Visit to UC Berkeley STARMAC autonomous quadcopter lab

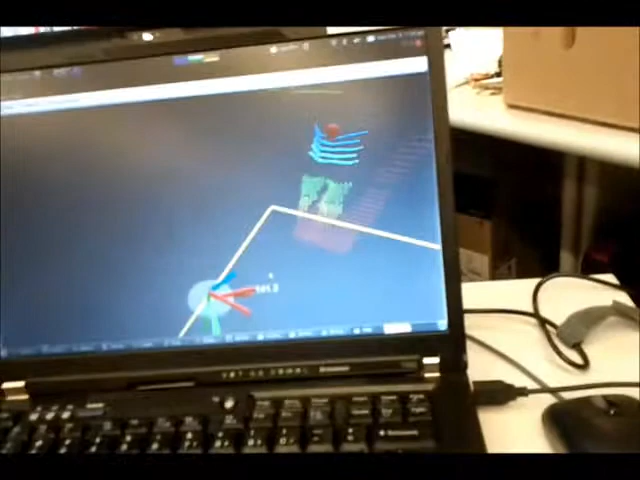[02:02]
Yeah. If you pick basically three points out of that, that can define a plane. Okay.